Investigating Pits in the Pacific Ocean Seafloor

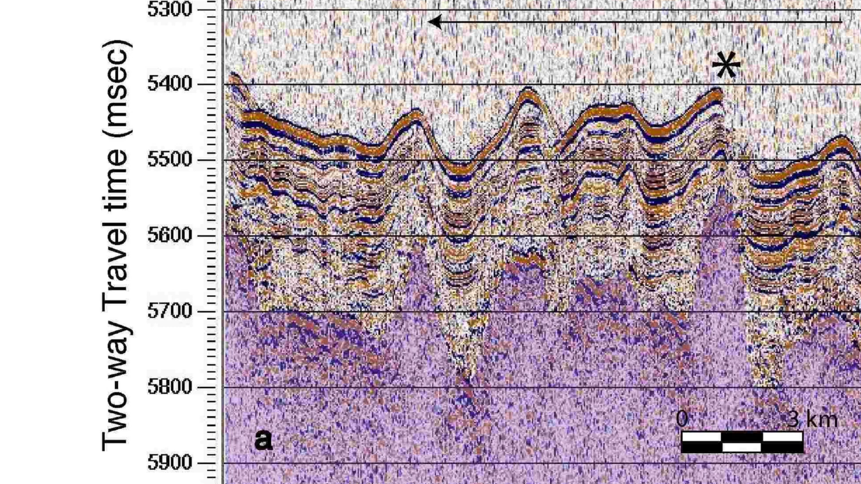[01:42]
This disruption is evidence of faulting in the sediments between the pits and the basement highs.